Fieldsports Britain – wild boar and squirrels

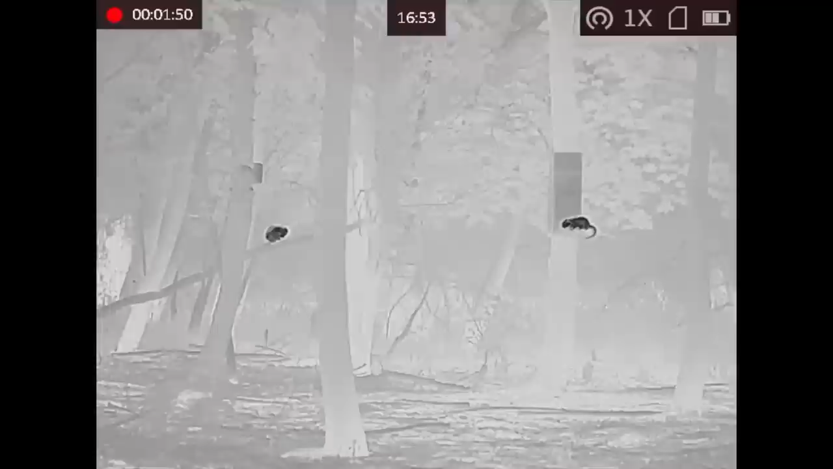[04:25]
Think of the woodland and the small birds he's saved. They breed like rats, funnily enough, they are rats, and they're just constantly breeding.
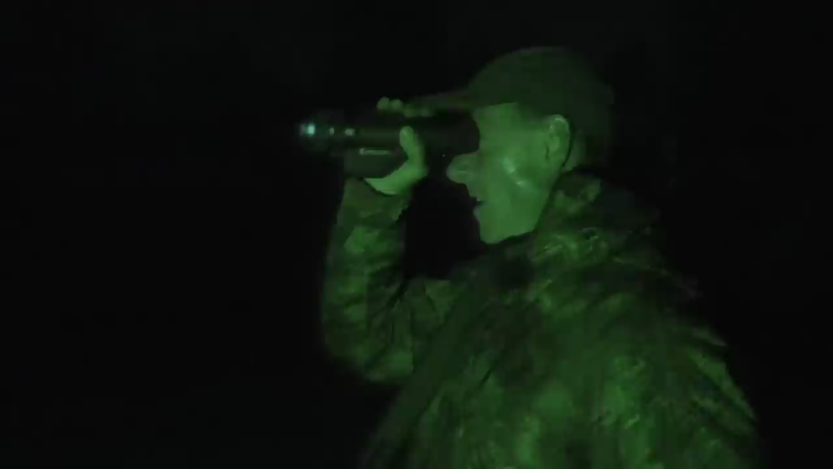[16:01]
Pulsar products are used all over the world for a host of applications.
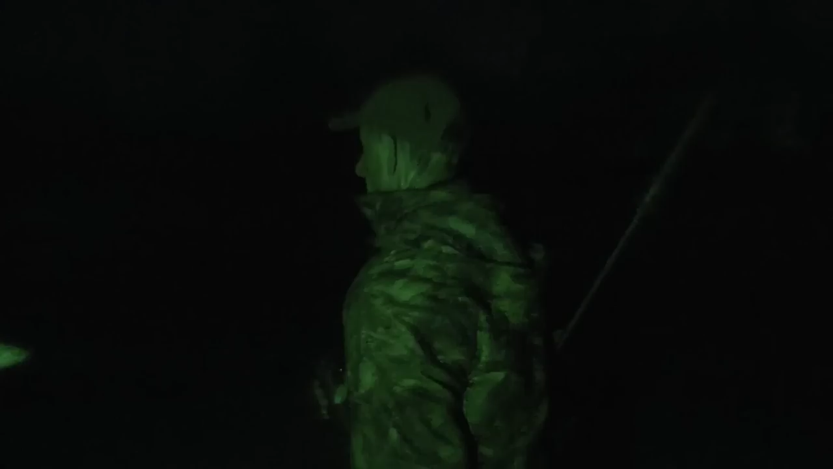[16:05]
Hunting and wildlife management of course, search and rescue, film work, science.
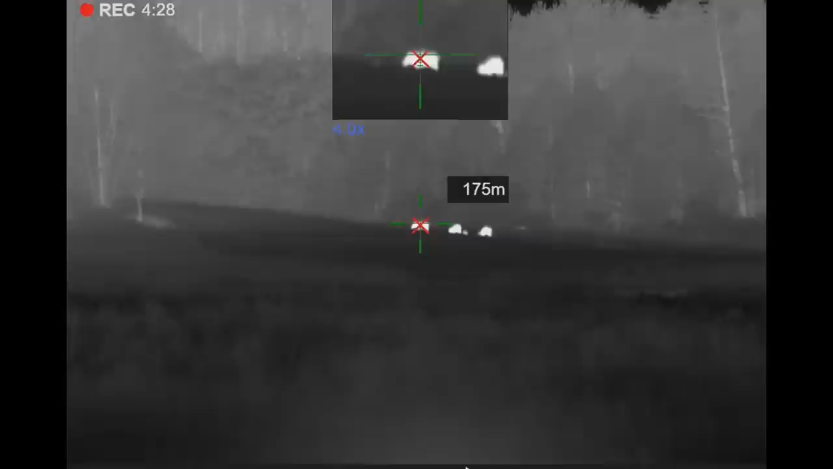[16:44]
Only a few years ago that would have been impossible with a thermal scope. You know the technology is there now. There is a link to the film below.